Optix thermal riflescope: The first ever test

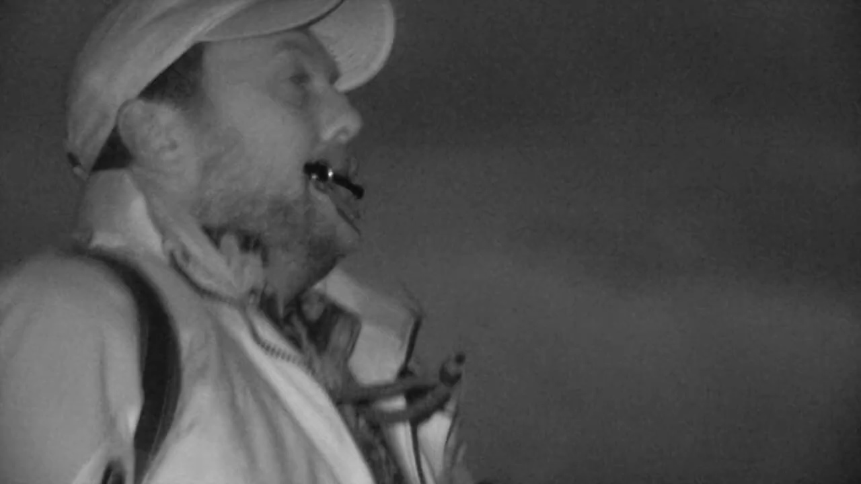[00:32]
and use it in exactly the kind of scenario that it's designed for.
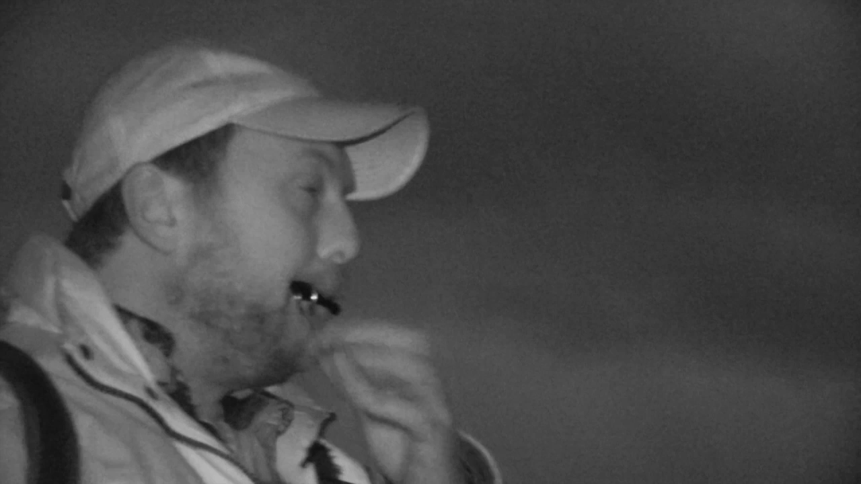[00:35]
What I'll do today is give you a quick run through of how it works, how it operates,
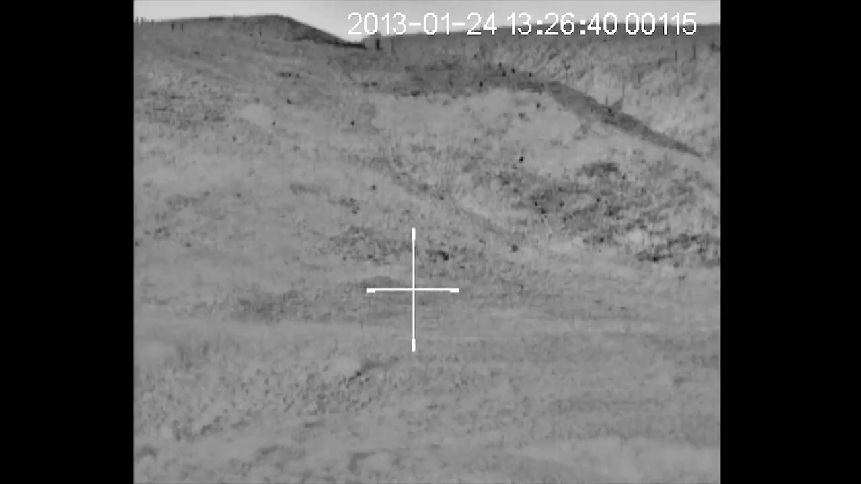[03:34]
you will be able to see the crosshair and have a view and image.
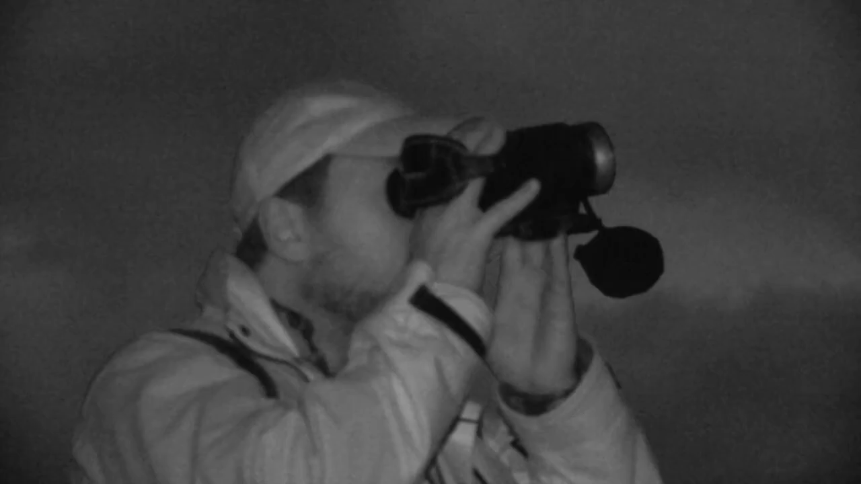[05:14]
So we opted just to use this thermal imaging scope as a spotter.
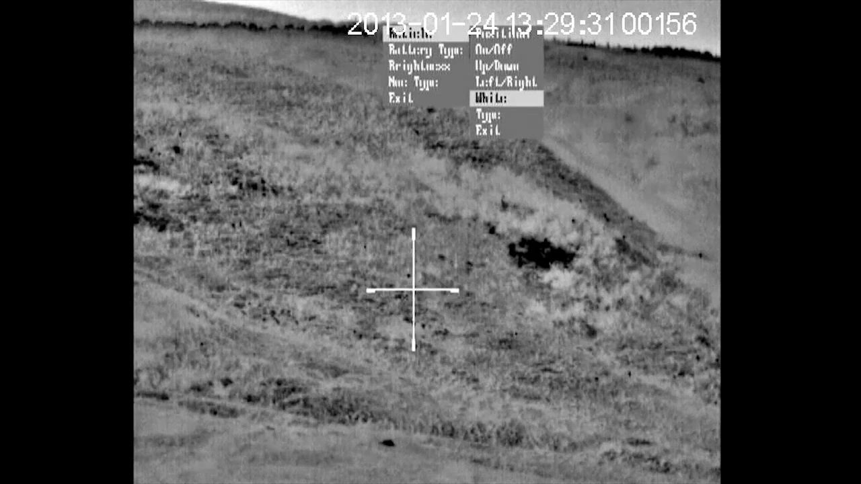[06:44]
So if we scroll down, scroll down that, we have white, we have black and we have auto.
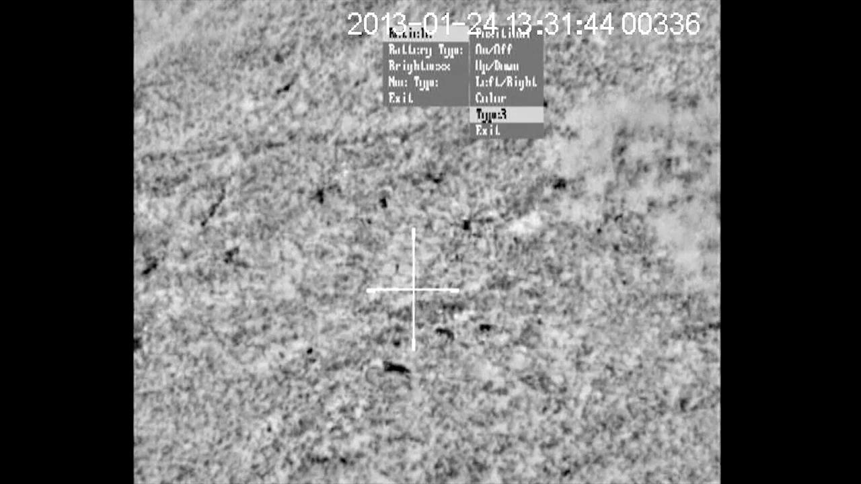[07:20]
So once you've got that set, it's probably better just to keep that on auto. Then your next option is the actual type. So you do have a variety of different crosshairs that you can choose from and that's really down to personal preference. And then lastly exit and you're back out to where you started with. And that is really all there is to this scope.
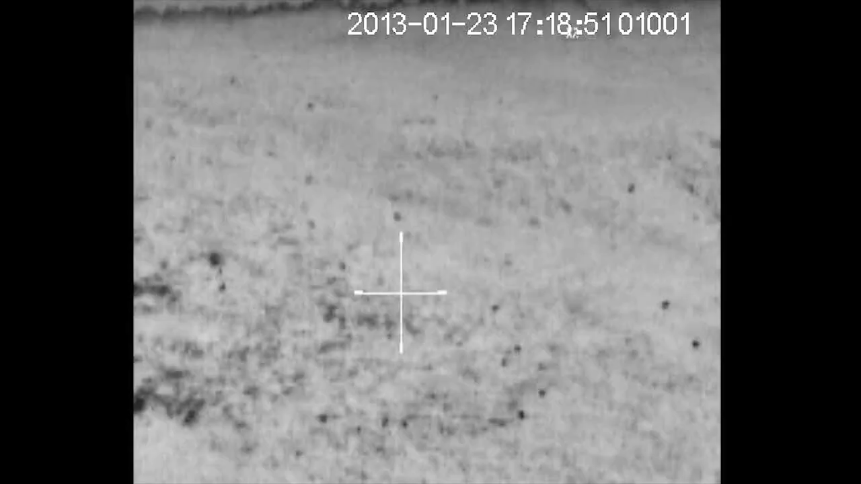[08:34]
So if we look at a landscape like this, when we were looking at rabbits up on those banks, the ground and the grass is a lot cooler than the body heat of the rabbits. And that is how you're able to pick it up. That is also why you can use a thermal during the day.
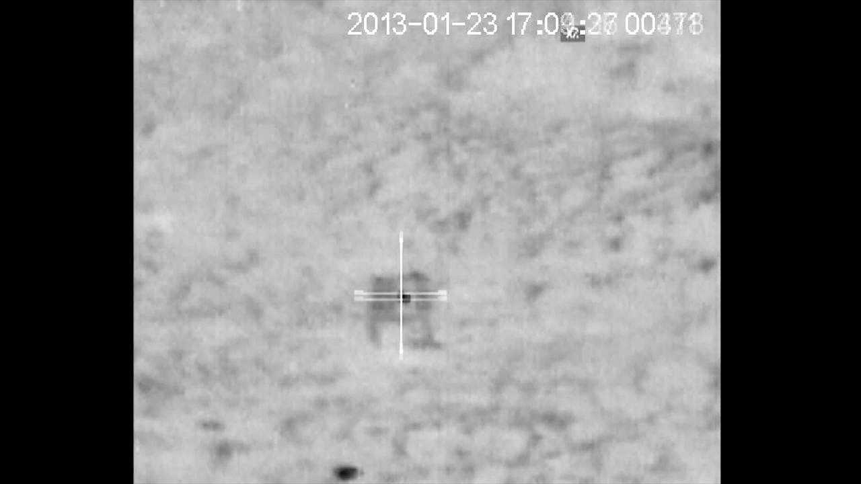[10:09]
In terms of hunting with the unit, you're probably going to want to restrict yourself to about 200 yards. It's not that it won't pick up heat sources beyond that. I was looking at rabbits at 550 on the hill behind me,
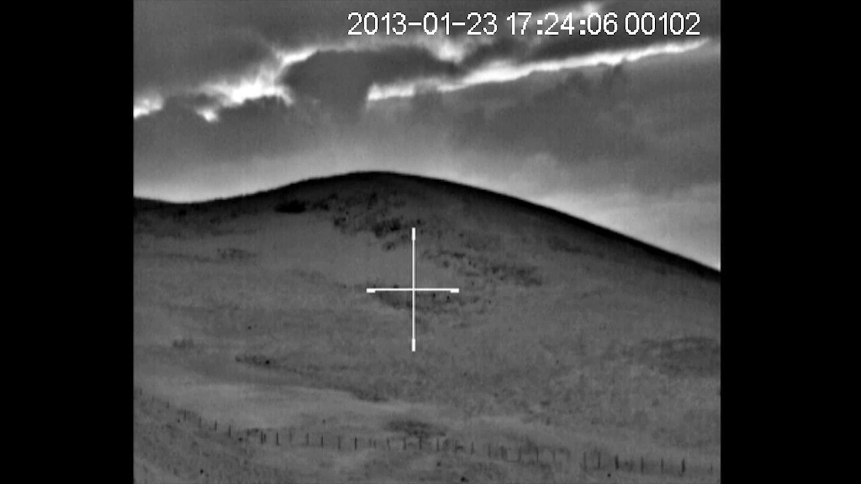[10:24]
and there's some cattle in the field up the valley in excess of 1,500 metres, and I could pick them up quite easily with the thermal scope.
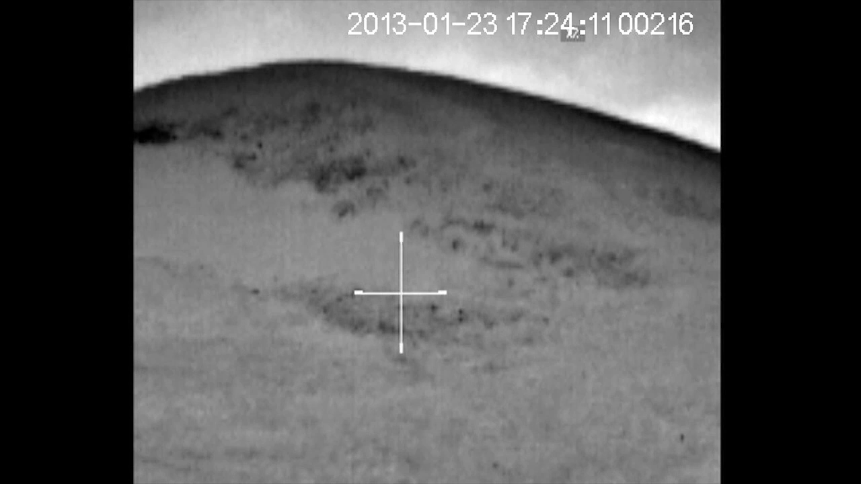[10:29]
But you do need to be able to identify with 100% certainty what you are shooting before you pull the trigger.
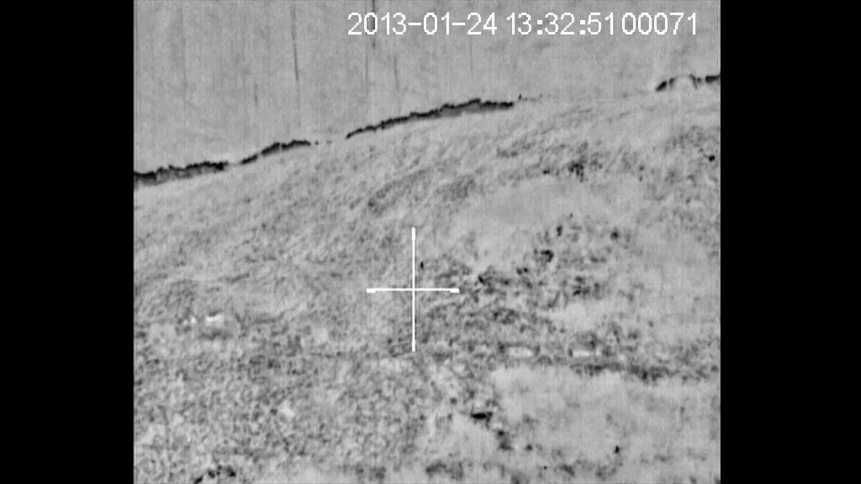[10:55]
You do have the ability to zoom in with this, and that's simply operated by pressing this button at the front.
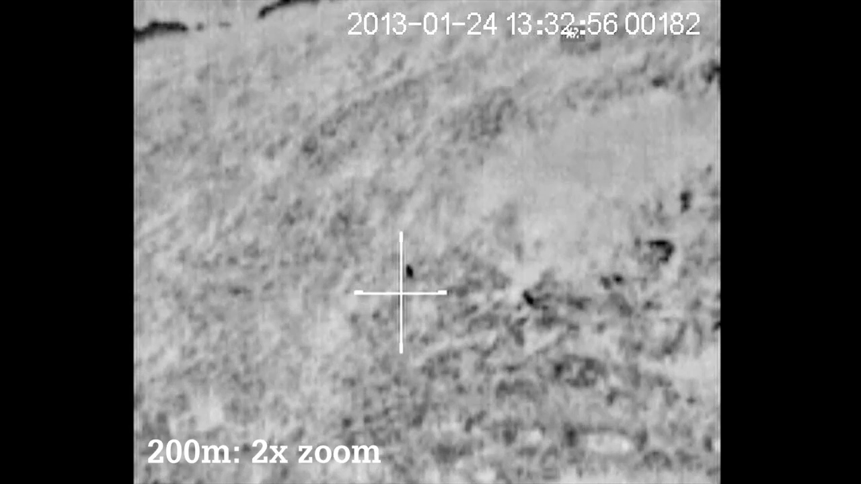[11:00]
Pressing it once doubles the size of the image. Pressing it again doubles it further.
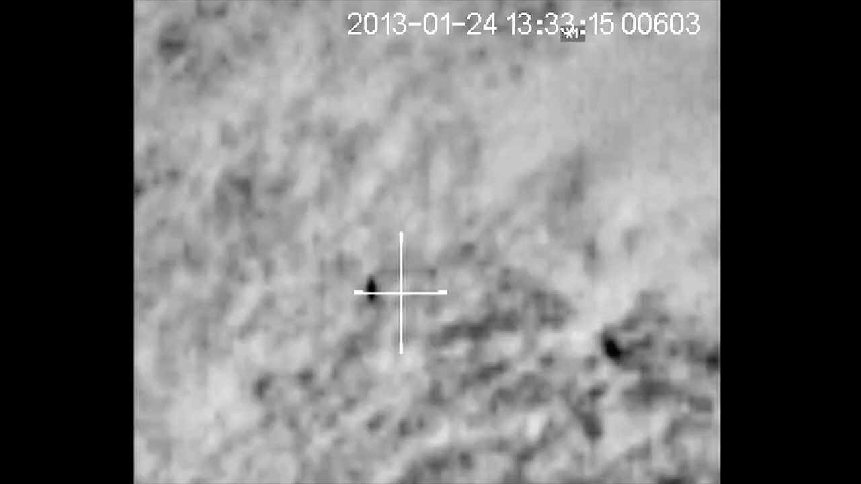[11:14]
What we were tending to do was use no zoom to locate what it is that we were looking for,
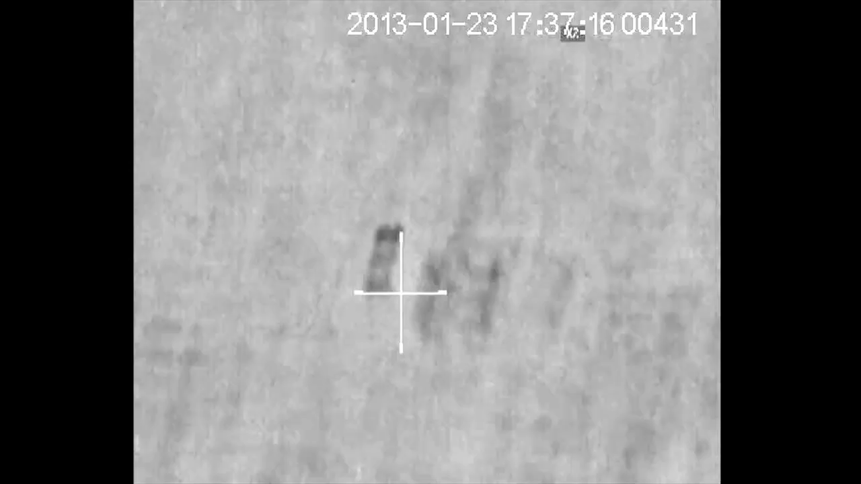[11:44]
As anybody who has used a handheld thermal viewer will know, judging distance at night with a thermal image is incredibly difficult.
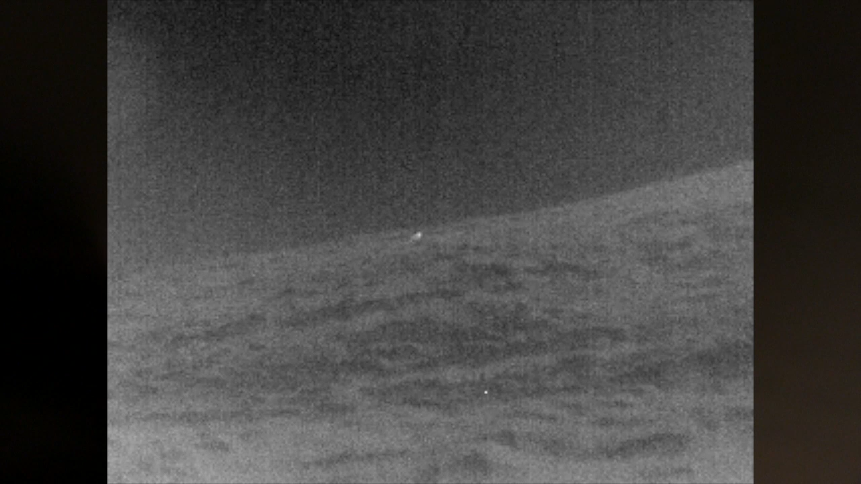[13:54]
Soon enough a fox comes in and begins to make its way down the basin, though all the while staying out of shooting range.